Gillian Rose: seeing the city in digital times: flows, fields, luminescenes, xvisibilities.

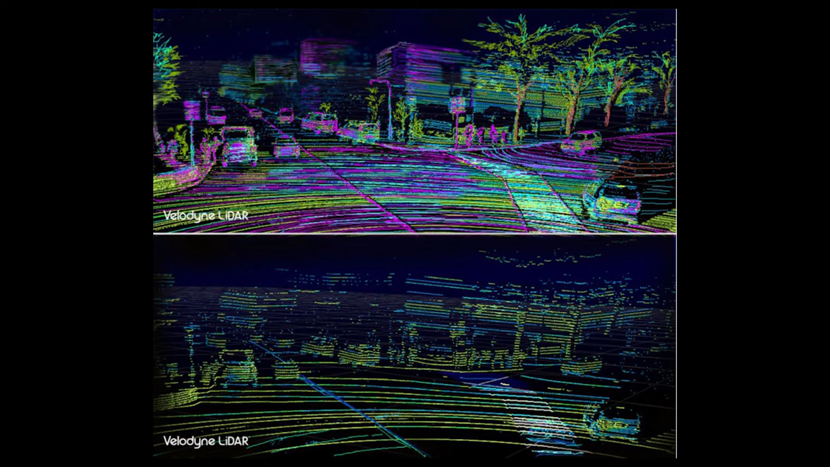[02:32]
But as humans, we seem compelled to want to know how a car sees, and so we translate that spatial technology into these kind of visuals.